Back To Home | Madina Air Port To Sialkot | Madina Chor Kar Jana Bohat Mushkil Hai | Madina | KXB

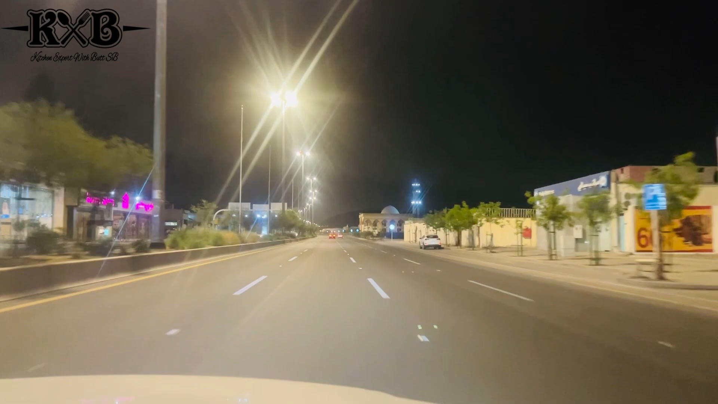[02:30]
अर्ली मॉर्निंग कह ले, फजर से पहले का टाइम है अभी। तो ये रास्ते में हम जनाब पहुंचने वाले हैं मदीना एयरपोर्ट, ये एंट्रेंस है, देखिए कितनी खूबसूरत लाइट्स हैं माशाल्लाह लगी हुई दूर से,
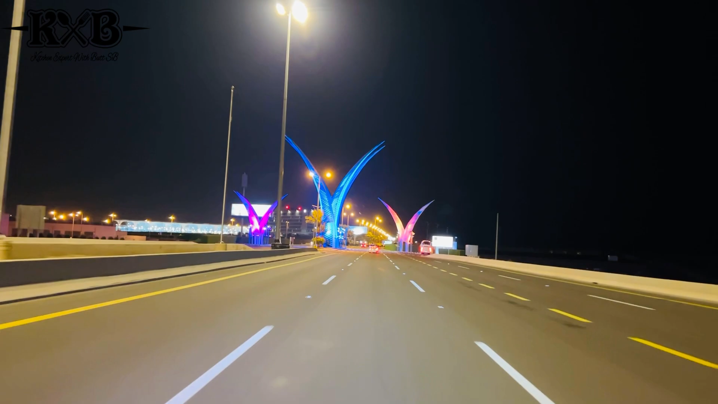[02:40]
ये ब्लू और पर्पल बड़ा खूबसूरत यानी मंजर पेश कर रही हैं ये लाइट्स। और मदीना तो आपको पता है जी बड़ा ही खूबसूरत माशाल्लाह शहर है, और दिल बड़ा यानी
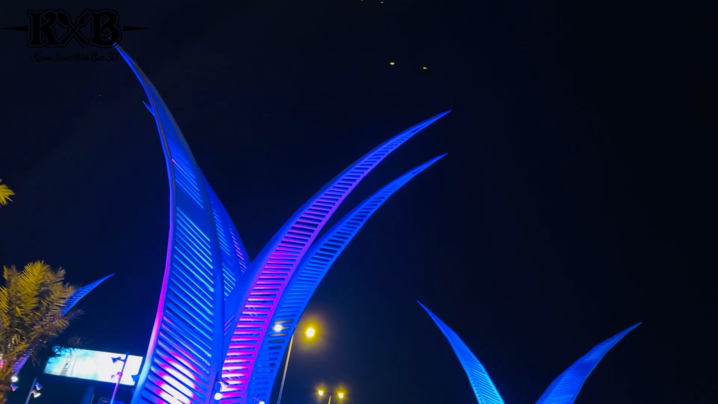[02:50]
जाने को दिल तो नहीं कर रहा, लेकिन जाना पड़ेगा, बस ये आपको पता है मजबूरी है, पाकिस्तान भी जाना है।
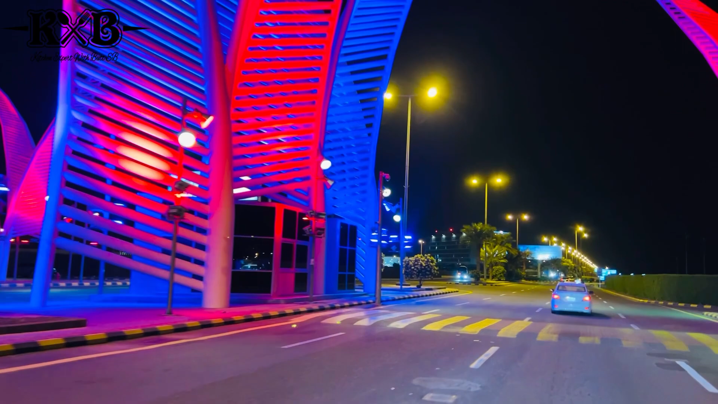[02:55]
तो ये देखिए कितना ज़बरदस्त एंट्रेंस है जी मदीना एयरपोर्ट की।
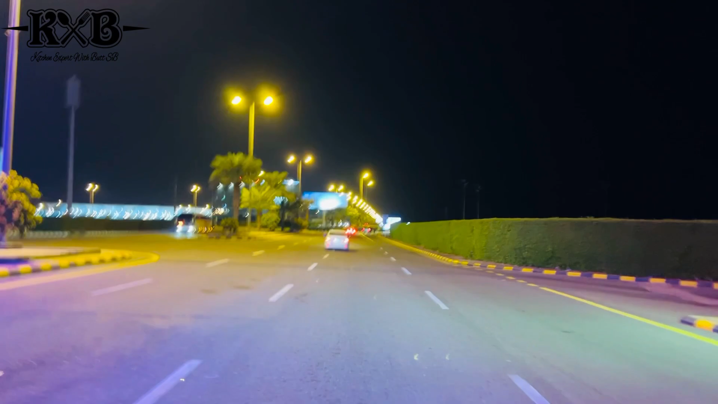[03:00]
अब कुछ ही लम्हे में हम मदीना एयरपोर्ट पहुंचने वाले हैं और जगमग कर रहा है जी पूरा एयरपोर्ट। पहले मैंने आपको जद्दा एयरपोर्ट दिखाया था जो हाजी कैंप है जहां से हम आए थे, और आज वापस जा रहे हैं मदीना से।